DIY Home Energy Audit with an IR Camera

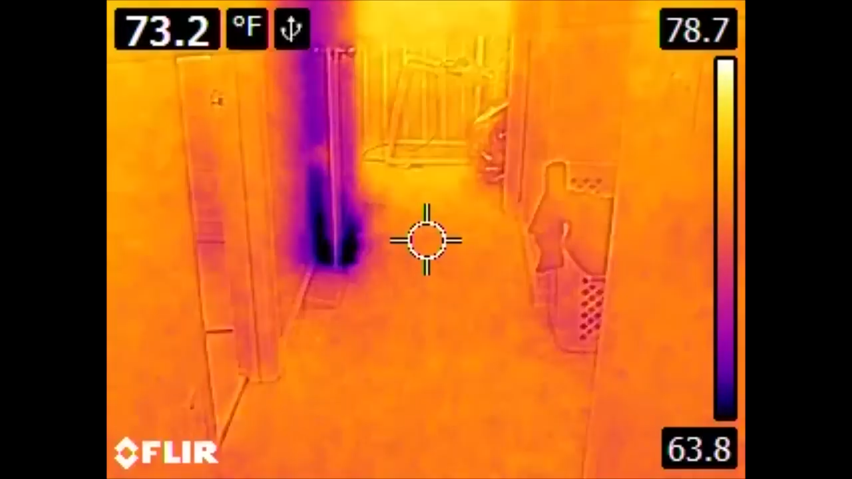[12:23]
On screen: spot 73.2°F
energy and leaking heat in and out of the house is attic access.
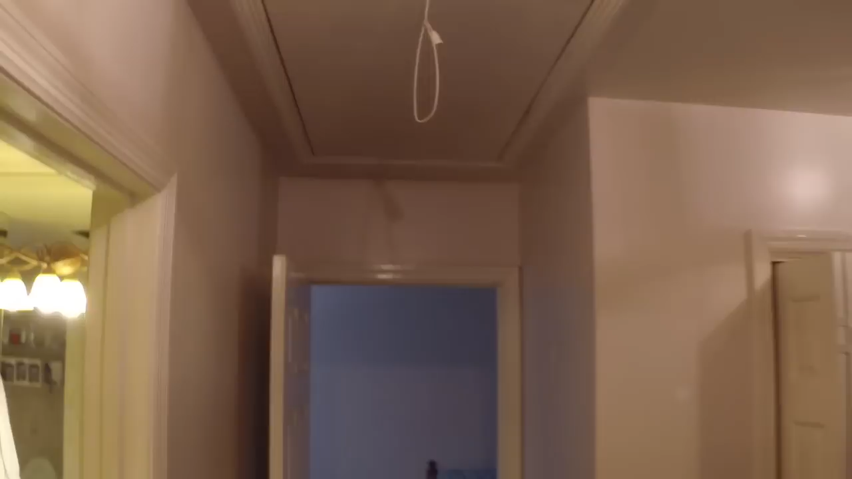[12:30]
This access actually has a tent around the interior, separating it from the direct airspace of the attic,
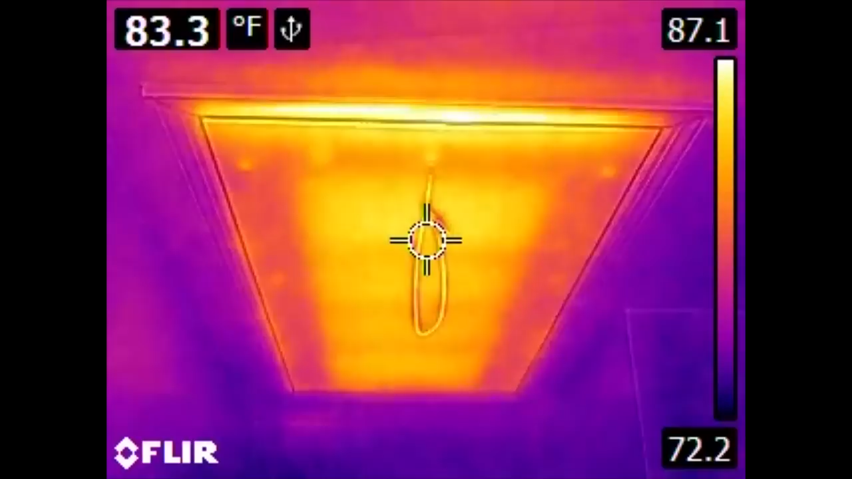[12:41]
On screen: spot 83.3°F
as well as a non-trivial amount of insulation, but we can still see that we are transmitting a reasonable amount of heat back and forth.
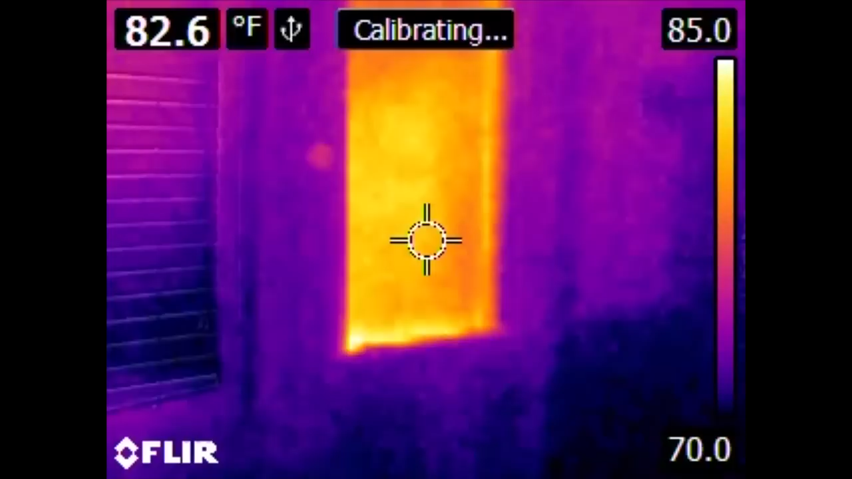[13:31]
On screen: spot 82.6°F
It, however, was removed when the house was resighted. So outside of this window is siding and exterior foam insulation.
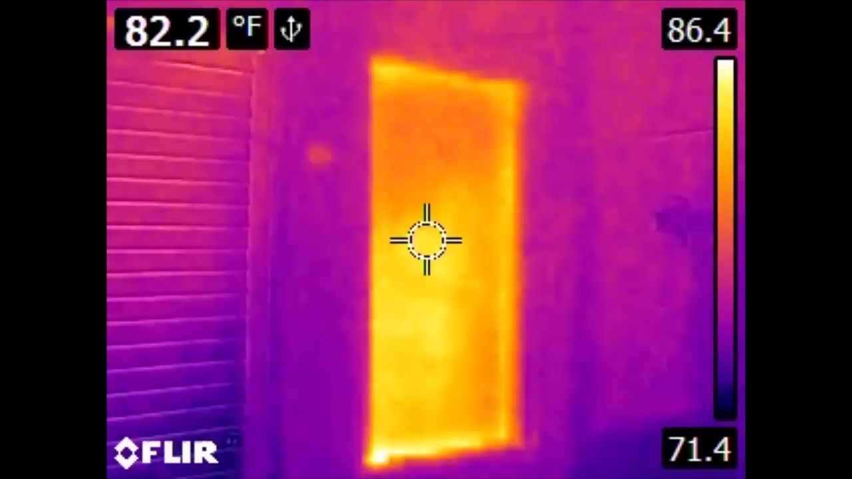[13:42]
On screen: spot 82.2°F
And then there's this piece of plywood. However, there is, of course, no fiberglass insulation or interior drywall.
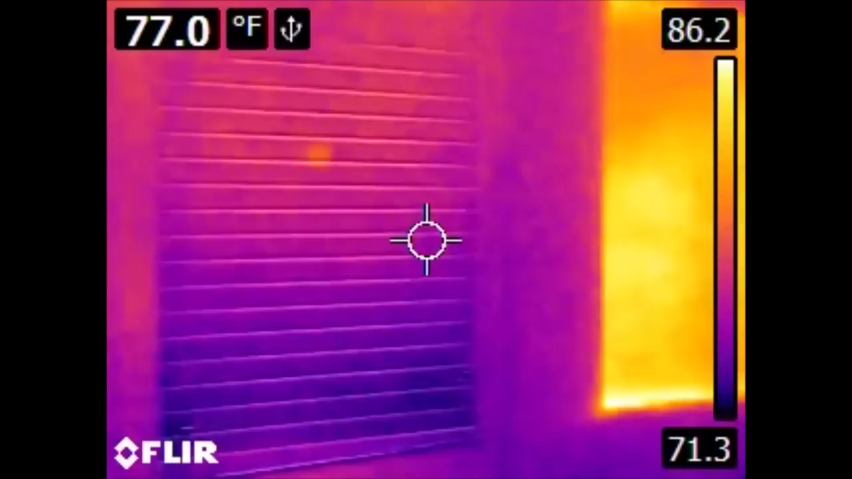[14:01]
On screen: spot 77.0°F
Also of note, if we look over here at the hand towels, get a little bit more definition if we turn the light on.
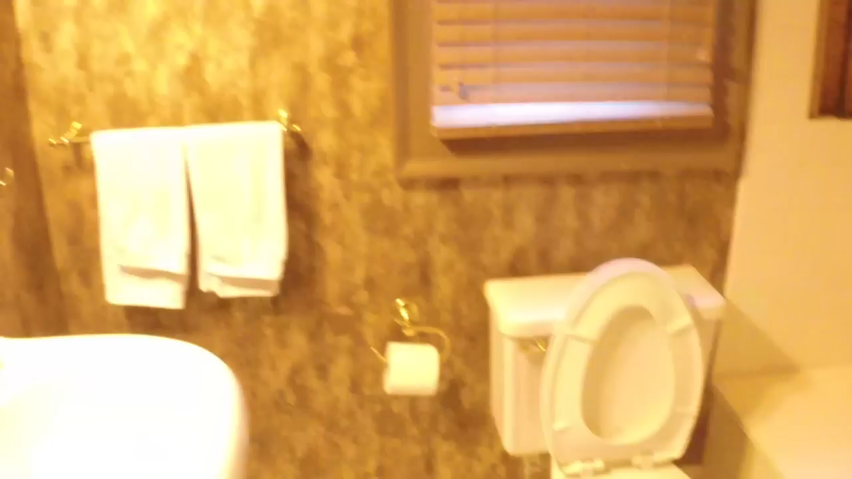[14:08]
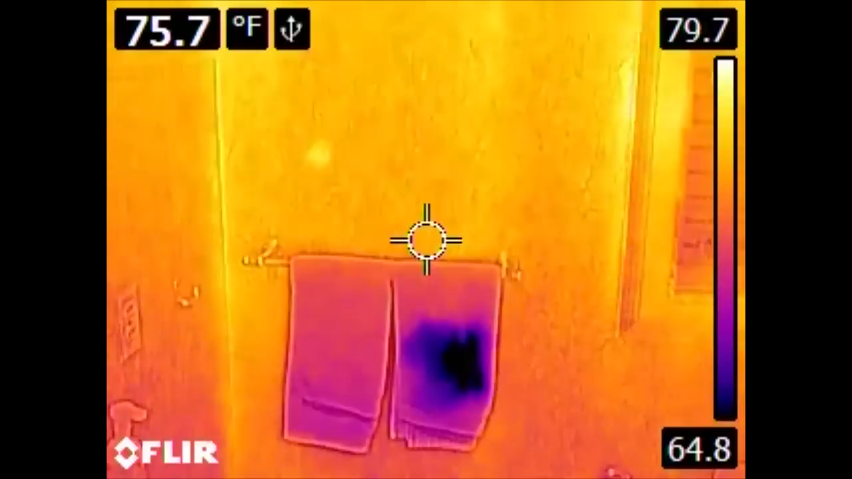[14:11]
On screen: spot 75.7°F
We see this dark spot. We see this dark spot. This dark spot is not present in the visible spectrum. This is water.
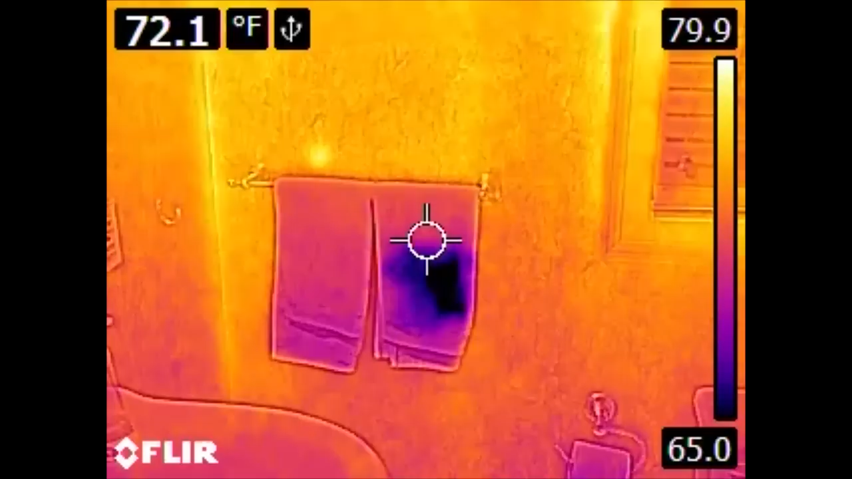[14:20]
On screen: spot 72.1°F
Someone has dried their hands on this towels and the evaporative cooling is decreasing the temperature of the towel.
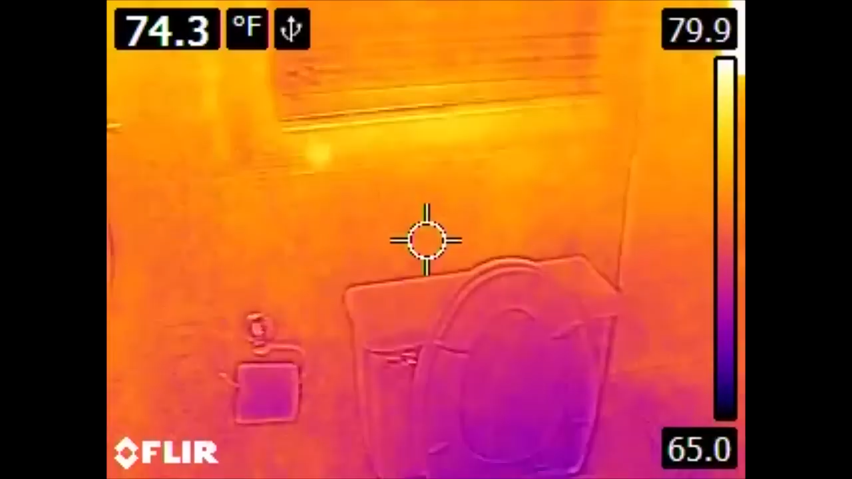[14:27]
On screen: spot 74.3°F
This evaporative cooling is also why the toilet is significantly cooler.
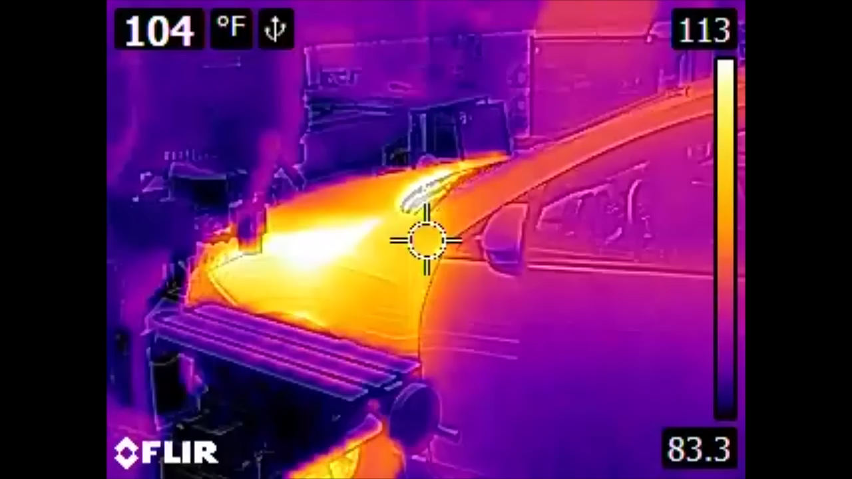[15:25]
On screen: spot 104°F
Of obvious standout is the car itself. This car has only been parked for about 30 minutes or so, so we can see not only the heat from its engine, but also the heat from the tires and the brakes.
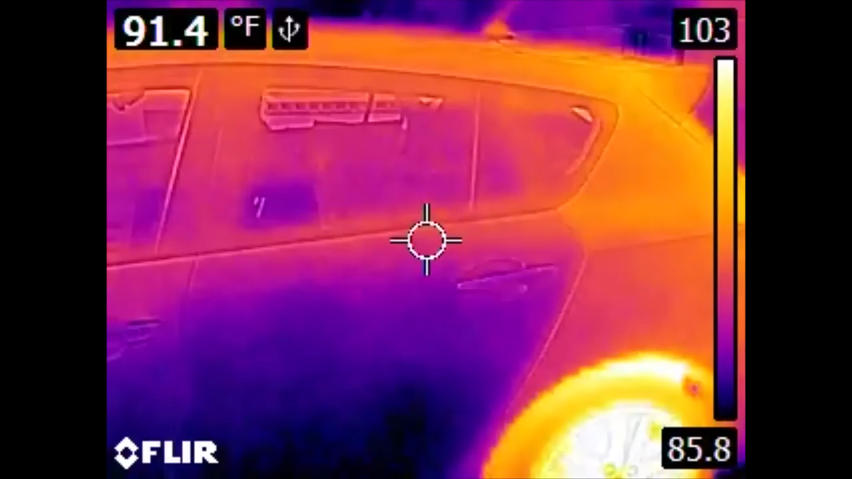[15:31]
On screen: spot 91.4°F
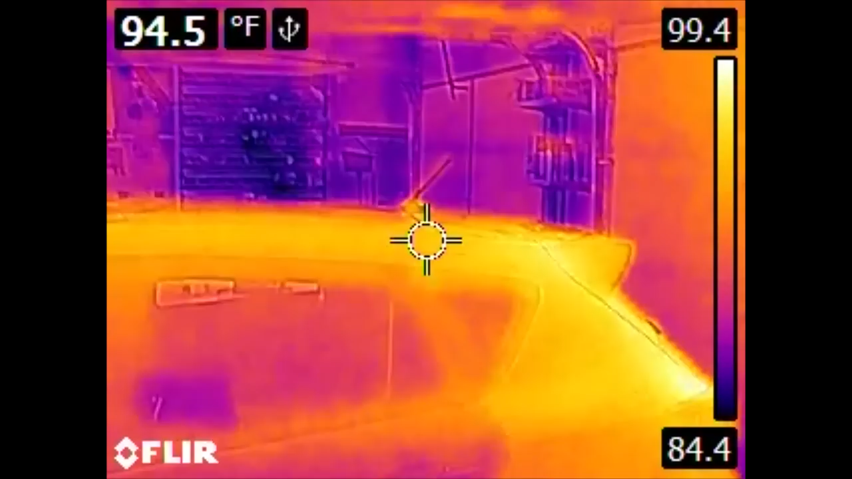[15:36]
On screen: spot 94.5°F
The walls of this garage are insulated.
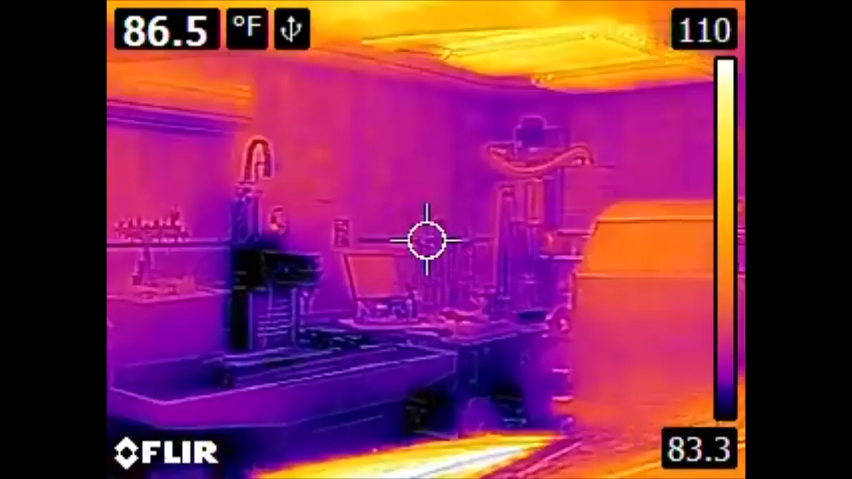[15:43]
On screen: spot 86.5°F
The ceiling, however, is not as the walls were put in significantly later. A couple of interesting things to look at in spaces like this.
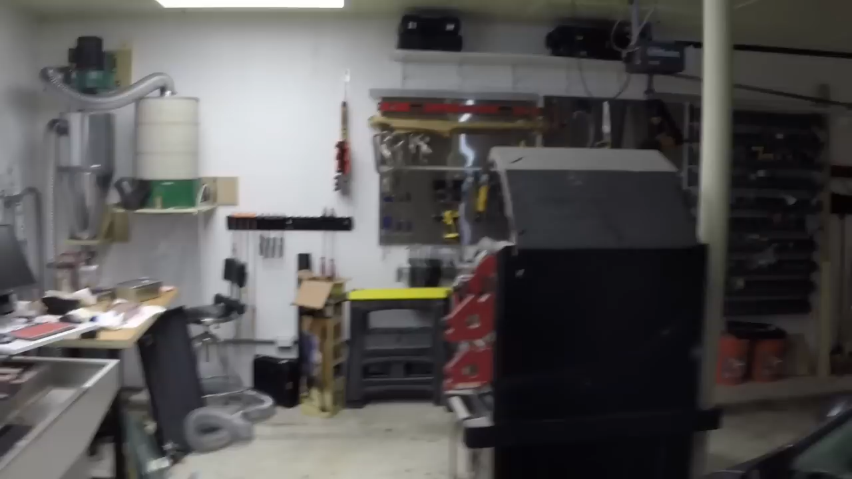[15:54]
If we look at the ceiling, this space is not insulated.
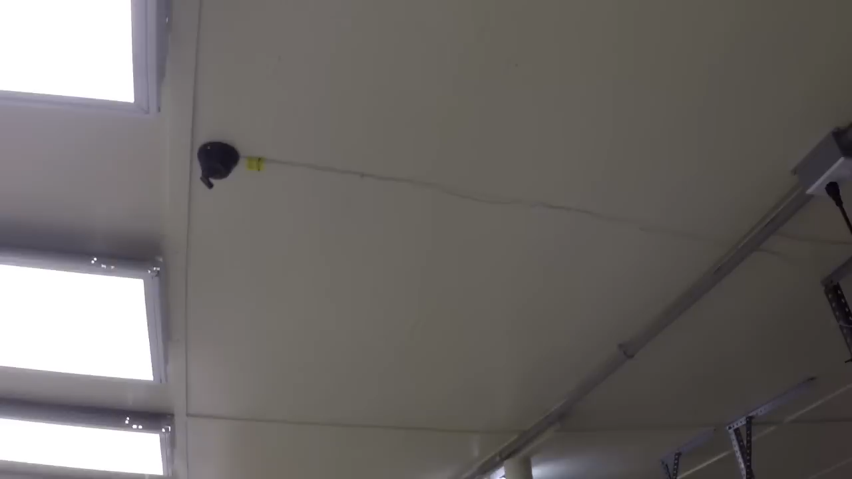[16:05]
And so what we can see are the beams that support the roof itself. They conduct heat differently than the air that would convect around in this space.
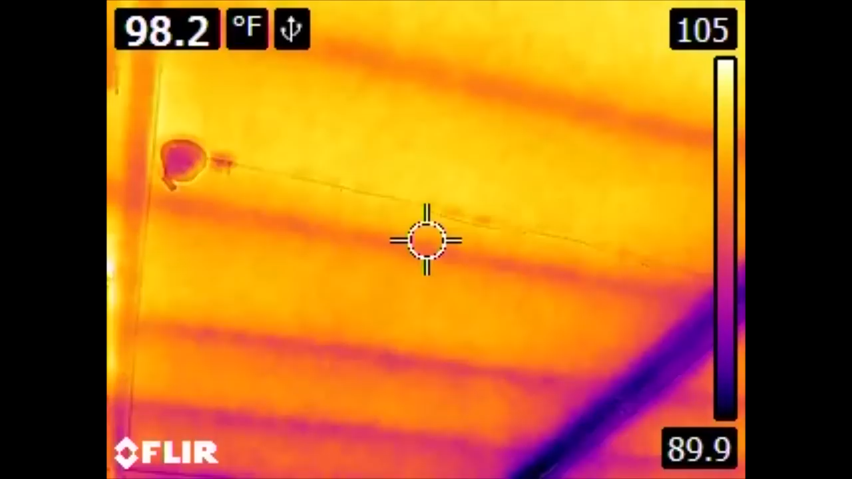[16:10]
On screen: spot 98.2°F
So visibly, there doesn't seem to be anything here. But in the infrared, we can clearly see where these beams contact the plywood that makes up the roof of this, or the inside ceiling of this garage.
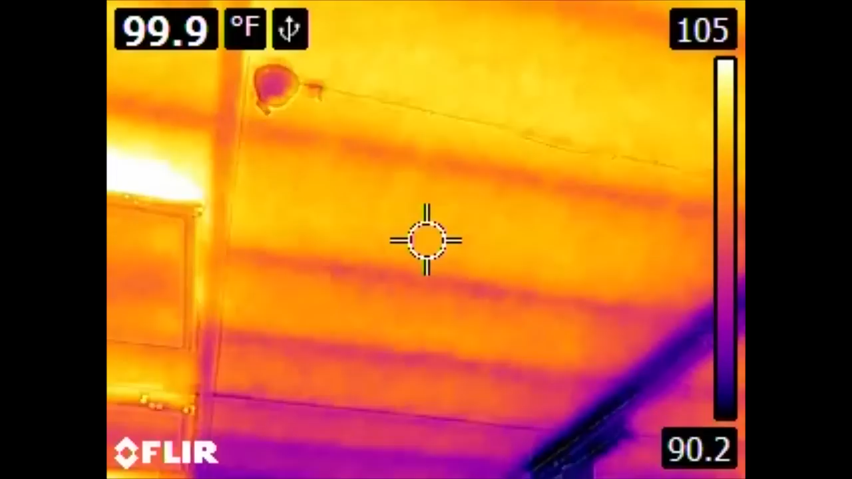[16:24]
On screen: spot 99.9°F
Also, we can take a look at the garage doors themselves.
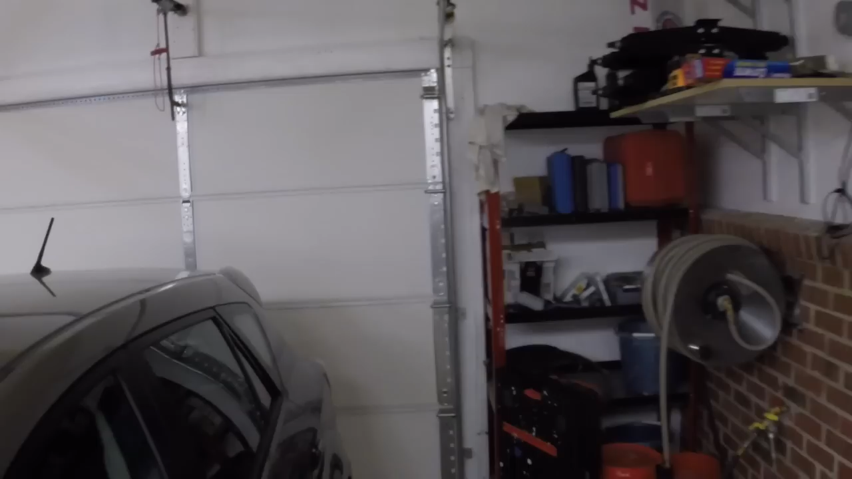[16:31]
Now these doors are insulated.
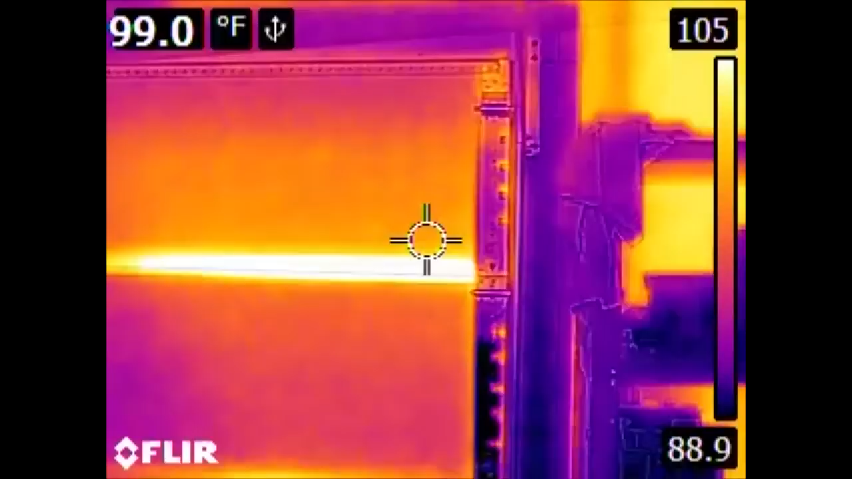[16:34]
On screen: spot 99.0°F
However, the metal bits that hold them together conduct heat pretty well.